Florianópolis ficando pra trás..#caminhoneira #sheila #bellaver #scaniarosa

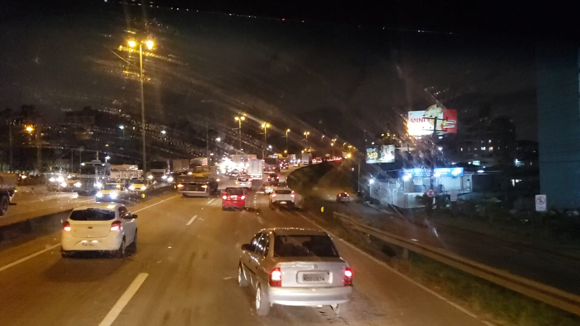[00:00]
Então, meu povo, boa noite! Gente, tô passando Floripa aqui, já é sete e meia da noite Garuandinho, né? Como vocês podem perceber aí no Parabrisa, né? Puxando aquela fila básica, nos dois lados aí a fila Horário de pico se estendendo, né? Floripa é uma região bem complicada também, o fluxo aqui é muito intenso, né, galera? Também não só moradores, mas assim, o ritmo de praias aqui é muito intenso Então, turistas, né?
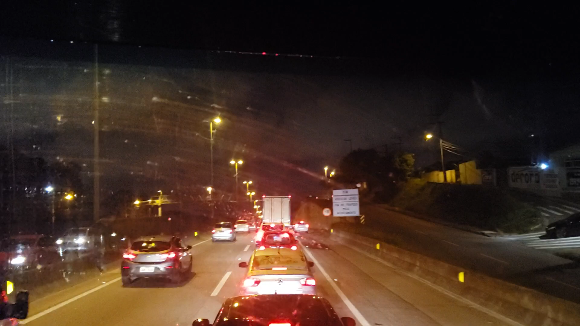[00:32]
É muito, ó, muito normal isso aqui Então, já viu, né? Forma horário aqui, não dá pra passar, não, Deus!
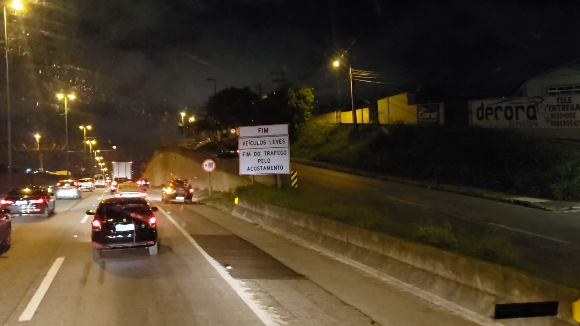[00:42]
Fica horas aqui puxando fila Meu Deus, pessoal! Tô pensando uma coisa aqui, ó É sete e meia, tô lascada, vou ter que rodar a noite toda Né?
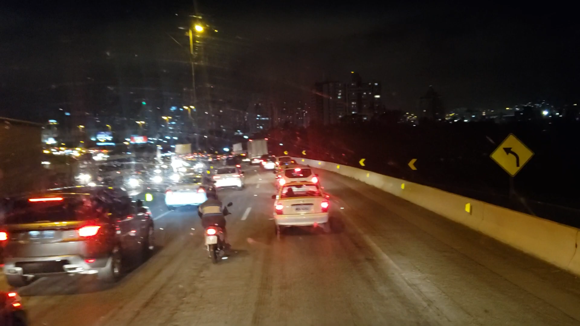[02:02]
Mas assim, ó Garuando, ó Para abrir, tá até sujo, ó Porque eu limpei ele agora aqui Imagina, né? Tava cheio de poeira aí Jogar uma água aqui pra... Dar uma limpadinha, né? Esse horário aqui é o horário que força a visão da gente Porque as primeiras luzes, aquela coisa toda, né? E eu nem contei pra vocês que a minha... Eu fui numa oculista e ela mandou eu usar óculos Pra me dirigir à noite, sabe? Eu reclamei pra ela do cansaço que eu tenho nos meus olhos Dói muito o grão do meu olho Aí ela falou pra mim que ela me examinou Eu tenho umas manchas no olho